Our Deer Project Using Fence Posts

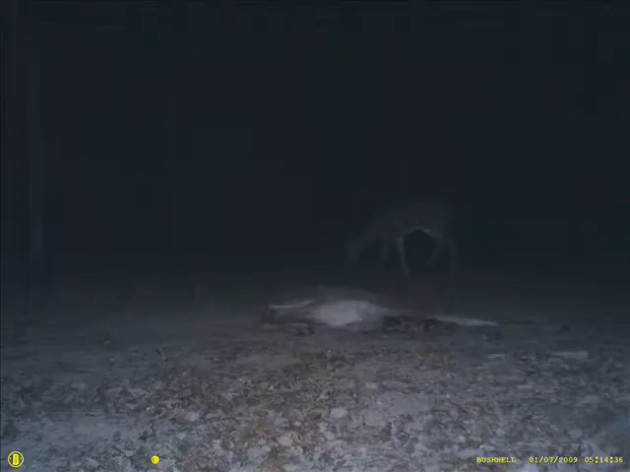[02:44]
This is a dead deer that we placed out in the field to see what would come and eat it. And lo and behold, there are deer.